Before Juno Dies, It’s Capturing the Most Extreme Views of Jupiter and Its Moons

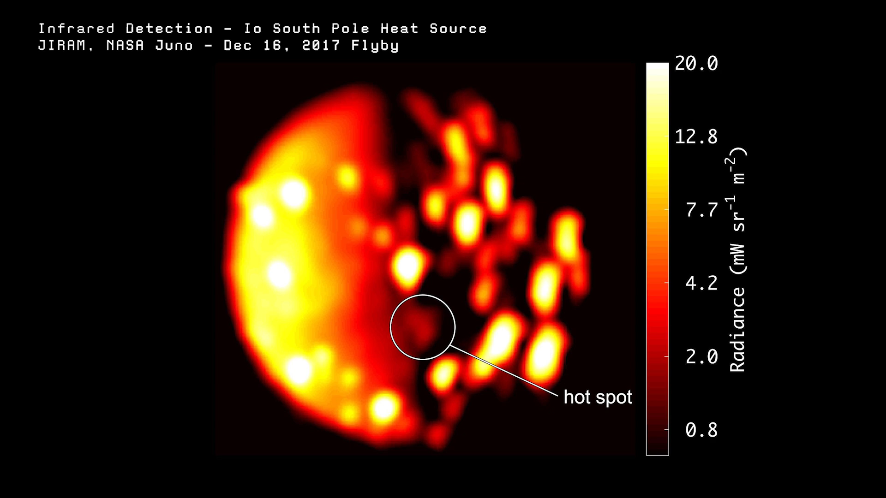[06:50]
pinpointing major volcanic hot zones across the Moon.
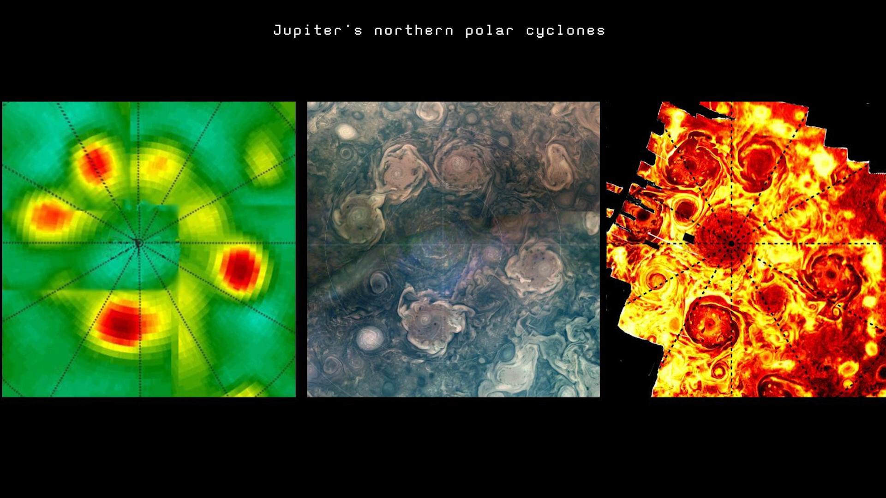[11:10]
By capturing emissions at different frequencies, it could look deeper than visible light allows,
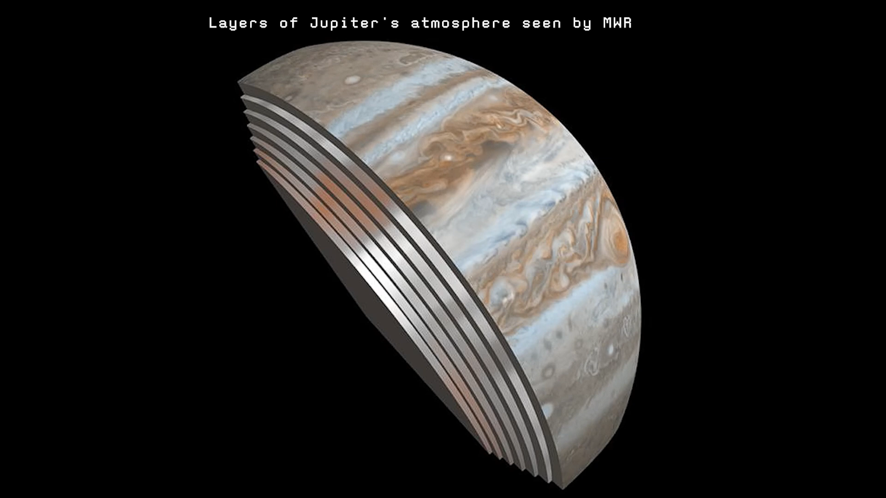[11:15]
all the way down to about 320 kilometers below the cloud tops. Juno's instruments didn't just capture pretty pictures. They revealed how Jupiter's storms change, depending on how we look at them. In one case,
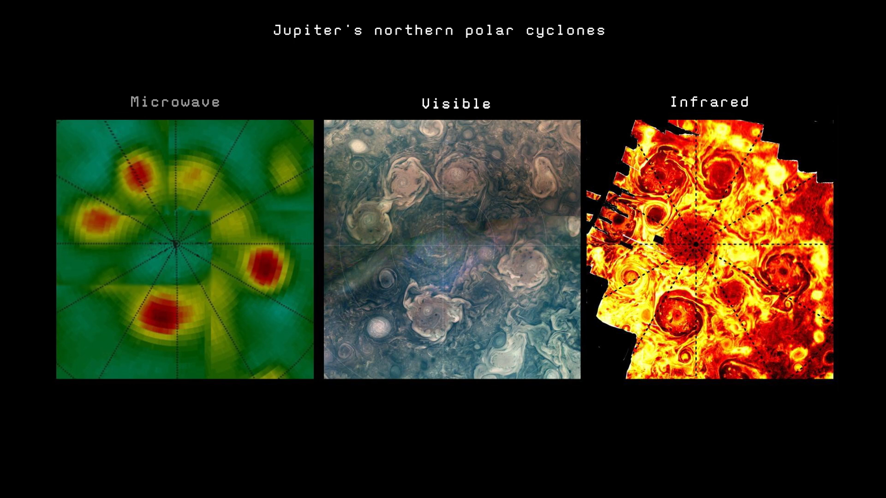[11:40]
scientists analyzed the same group of polar cyclones using three different types of data – visible light, infrared, and microwave emissions. In both the visible and infrared views, the storms appeared clearly – large, circular, and well-defined. But in the microwave image, one of those cyclones practically vanished. Its heat signature was dramatically weaker, suggesting that, unlike the others, this storm didn't extend very far below the cloud tops. Meanwhile, other storms that looked similar in visible light showed intense microwave brightness, indicating they reached deep into the atmosphere,
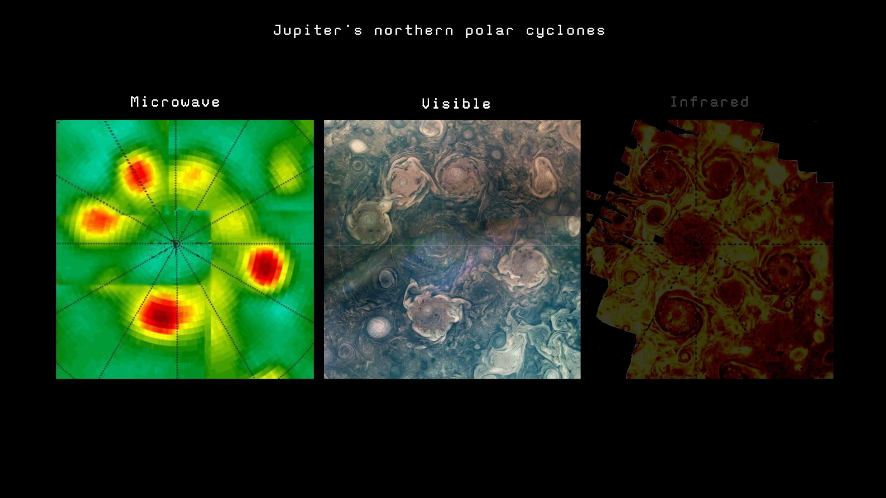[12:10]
with roots stretching over 100 kilometers down. This kind of comparison helps scientists build three-dimensional models of Jupiter's weather systems,